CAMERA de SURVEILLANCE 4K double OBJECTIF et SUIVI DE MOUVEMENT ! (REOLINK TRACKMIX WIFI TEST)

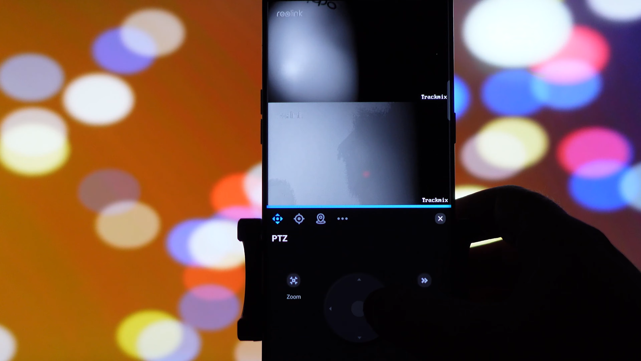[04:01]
pour adapter la vitesse de déplacement ça j'avoue c'est super cool on peut aussi zoomer
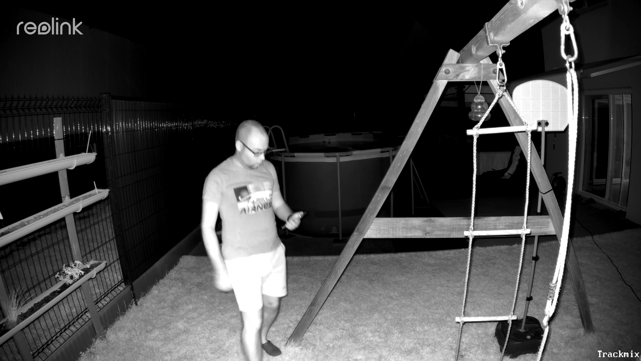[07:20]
la vision infrarouge tout d'abord qui va permettre d'avoir une excellente visibilité jusqu'à une
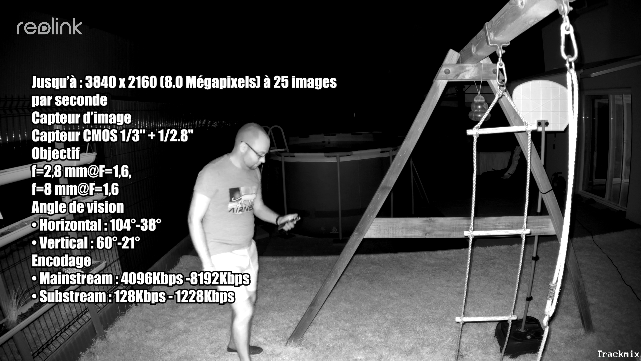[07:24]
distance de 10 à 15 mètres je dirais ce mode permet aussi d'être plus discret bien sûr le second choix le mode mini projecteur LED qui se montre tout de suite moins discret et offre davantage de visibilité